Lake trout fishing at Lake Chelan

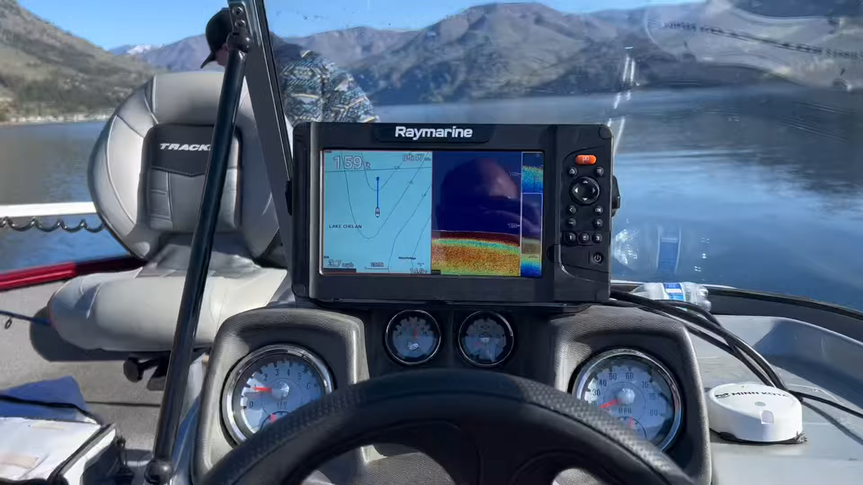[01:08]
so here we are trolling around zoomed in to the bottom looking for lake trout
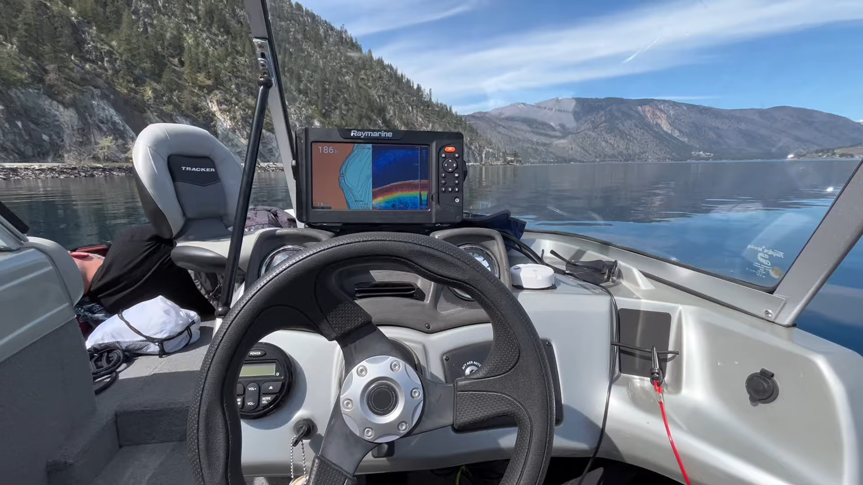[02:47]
it's been like two and a half hours
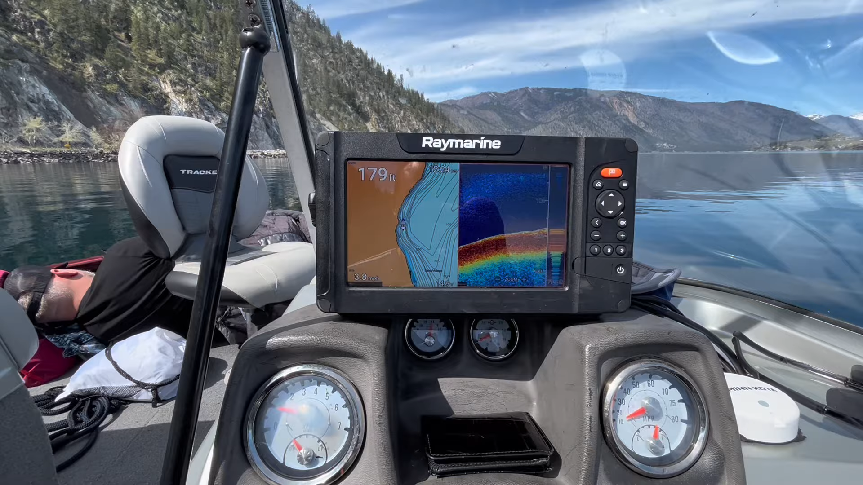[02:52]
On screen: depth 179 ft
can't spot any fish it's been really slow as you can see